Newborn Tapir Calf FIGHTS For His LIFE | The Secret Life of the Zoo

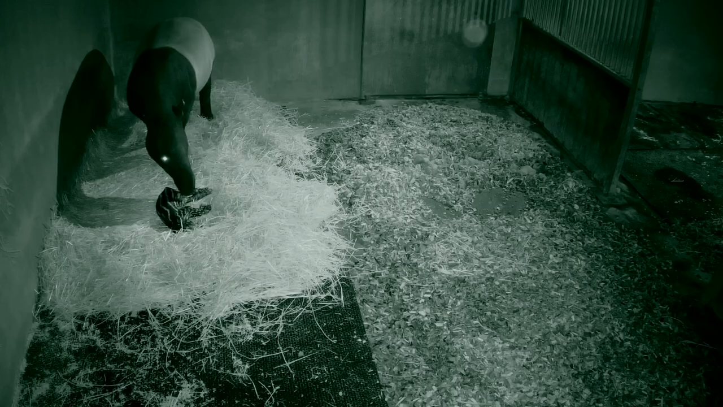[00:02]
and the calf has shown no signs of life. Oh, I don't like the look of this.
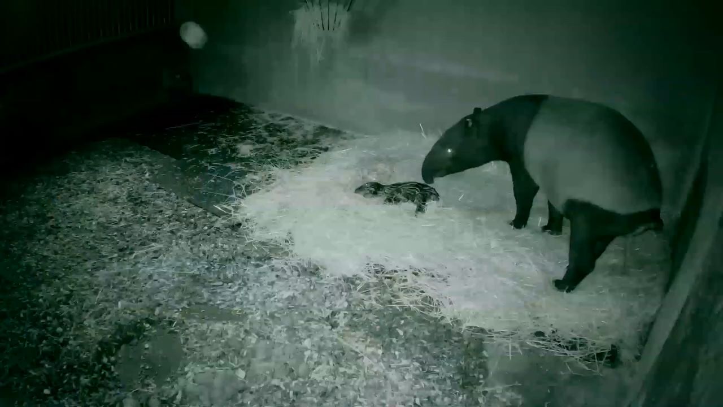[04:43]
It's not moving yet, is it?